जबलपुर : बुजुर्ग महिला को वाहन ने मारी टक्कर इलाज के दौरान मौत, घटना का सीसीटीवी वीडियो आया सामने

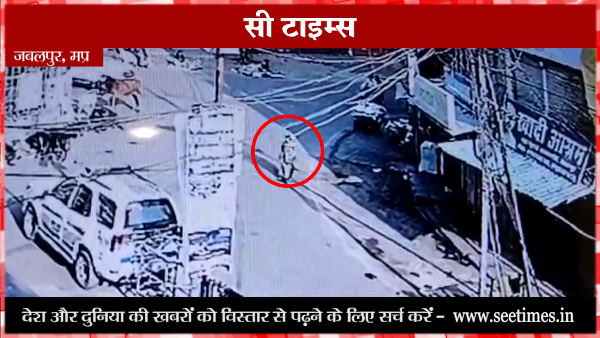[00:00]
जबर्पुर में 29 जनवरी की सुवे एक बुजर्ग महिला खाली सड़क पर अपने घर से मंदिर जा रही थी उसी दोरान पीछे से आ रहे ही तेज रफ्तार पिकव वाहन ने महिला को टक्कर मार दी गटना के बाद पिकव वाहन चालक बेड को